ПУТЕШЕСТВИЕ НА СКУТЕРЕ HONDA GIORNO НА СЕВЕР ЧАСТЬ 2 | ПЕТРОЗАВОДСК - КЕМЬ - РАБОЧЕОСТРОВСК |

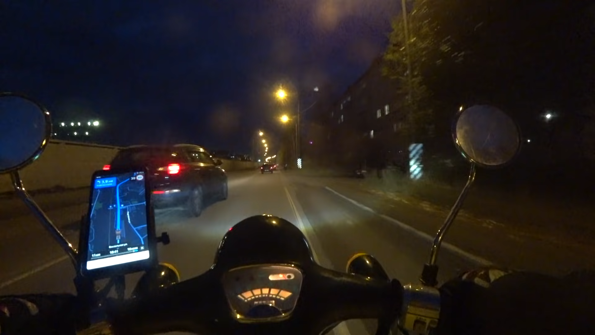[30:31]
Непонятные телодвижения вокруг магазинов типа «Магнита» и «Пятерочки». То есть вся молодежь тусит там, потому что, естественно, места для досуга больше нет. Поэтому часто можно увидеть днем шатающиеся тела типа в виде пьяных людей, а по вечерам вся молодежь стекается возле магазинчика и посасывает пивасик. Ну что, ребята, еду какую-то в пердю непонятную, потому что дороги нет вообще.
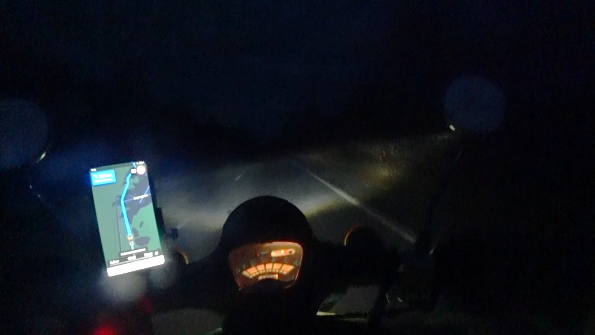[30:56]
6 километров по этой убитой дороге, но это просто капец. Привет!